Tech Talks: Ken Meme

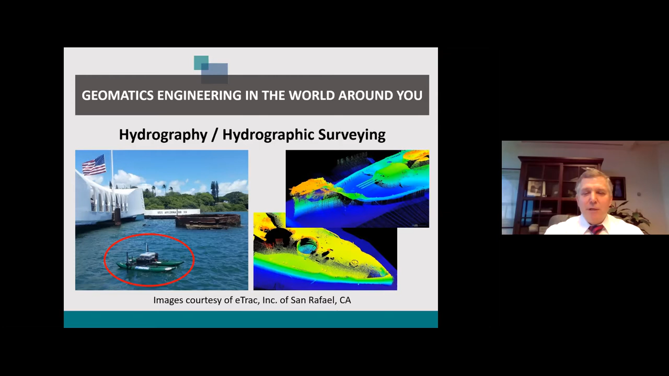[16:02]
from shore and it's being operated in a way that is collecting information underneath and near this memorial and and so to the right you can see images that are created from the sunken uss arizona and you can see the incredible detail that's possible with that these images are also again courtesy of e-track inc in san rafel california
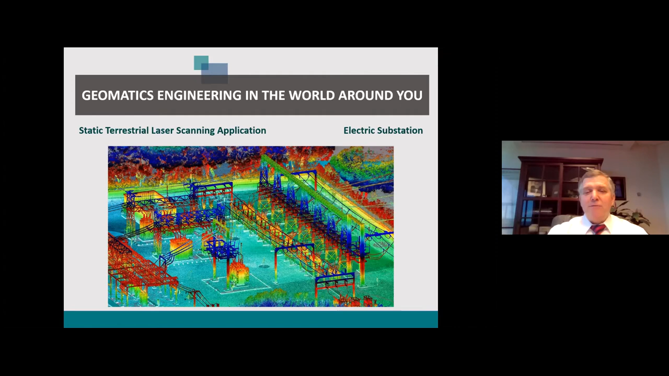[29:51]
that perhaps weren't requested or obvious at the outset of your survey you can still make those measurements without having to revisit the project site and that can have impacts on cost and safety that are beneficial and this uh set of graphics shows a scan at pier 39 which is a tourist location in san francisco california some of the insets that you see are um uh what i would call frame grabs or enlargements of some of the areas that were scanned and once again you can see the incredible level of detail so this particular project the entire pier was scanned for
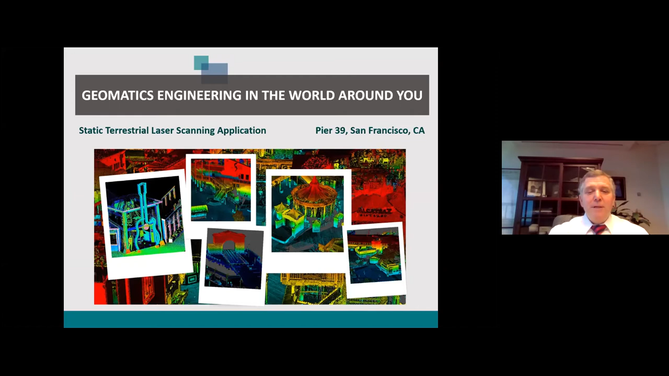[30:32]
a variety of civil engineering improvements that were going to be made and so the amount of detail that was necessary in order to design those and then ultimately construct them this technology lended itself very well to that purpose and and so these are really some incredible graphics to show the level of detail that's achievable here and one last application i want to point out
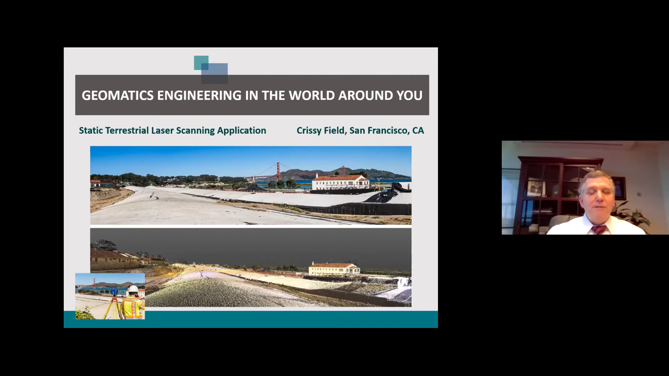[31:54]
similarity in the two and every time i look at this set of pictures it just amazes me or images i should say it just amazes me how much detail there is using this technology well let's take a look at what happens when you put a terrestrial scanner a high definition scanner on some sort of a vehicle and you move it um there are applications for mobile terrestrial laser scanning or mtls certainly uh some some examples here surveying mapping and modeling complex or linear infrastructure so they're this type of technology is particularly well suited to linear infrastructure such
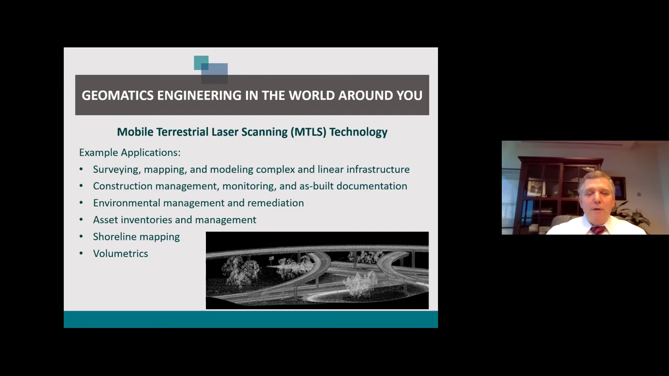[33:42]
material that are removed from the site or stockpiled on the site and again this is just a small sampling and the kinds of ways this technology can be used the graphic you see at the lower right is a graphic of a uh highway interchange a portion of it um here's here's another application of mobile terrestrial laser scanning uh what you see there in the middle of the screen toward the bottom is the uh sensor itself there are actually multiple scanners mounted into a structure uh that's then connected to a computer system and operated on the back of a vehicle in this case a truck and um for this particular uh
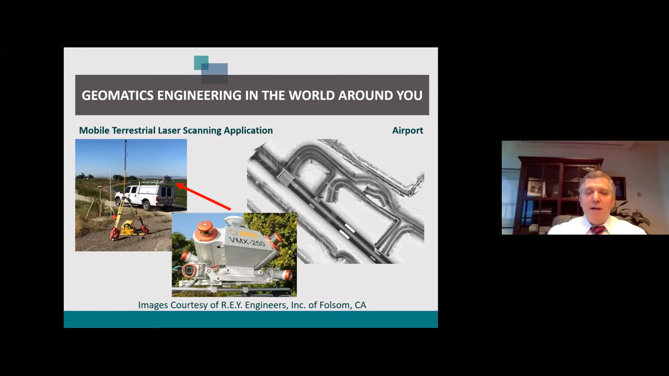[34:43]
time span it really helps to accommodate a lot of the needs of data acquisition for a variety of design and construction applications and at the same time really minimizes the impacts of safety and and imposition on the users of the airport now here's another mobile mapping or mobile laser scanning application you notice in the upper right i put terrestrial in quotes because the data are not collected from a vessel that's operating on land but in fact the information that's being collected is land-based so what you see in the uh on the right side is a um a boat it's a hydrographic
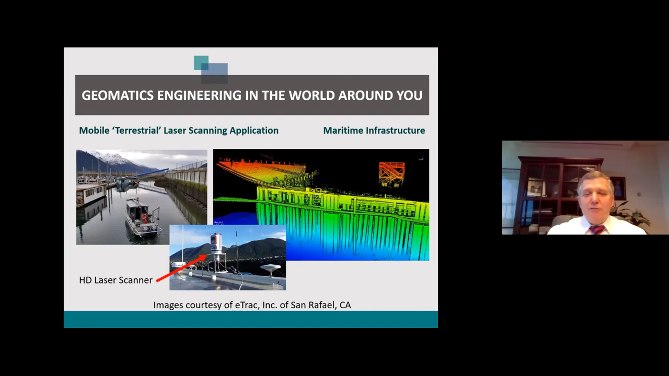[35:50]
shoreline is being collected by the hd laser scanner so uh this kind of application is becoming more and more common and as as you can see from the graphic the level of detail that's possible that's just incredible well in addition to using these laser scanners on
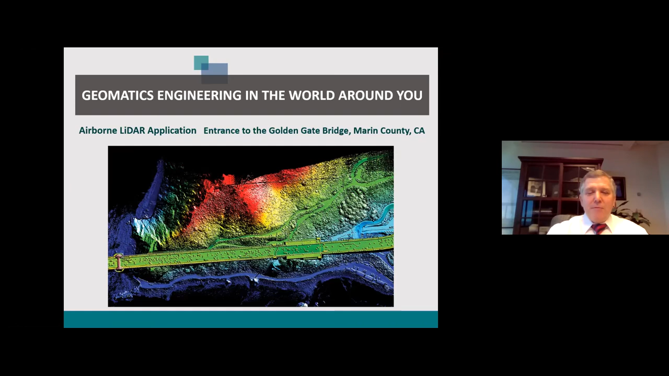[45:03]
uh the real point about this graphic is that you can see the amount of information that you can collect with the airborne lidar sensor over a relatively large area and that information can then be turned in to a variety of geospatial geospatial products that are used for a whole variety of planning and engineering and analysis purposes there's another example similar to
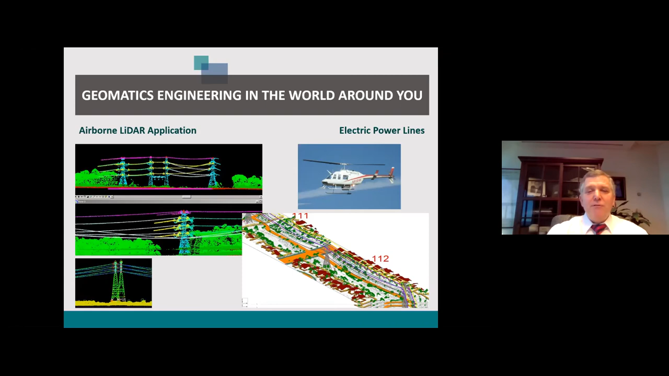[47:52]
and uh so it's it's possible with this technology again to define those danger trees so that they can be addressed before they become a hazard and so that's a fairly common use these days of this technology as well well now i want to move on to photogrammetry so um photogrammetry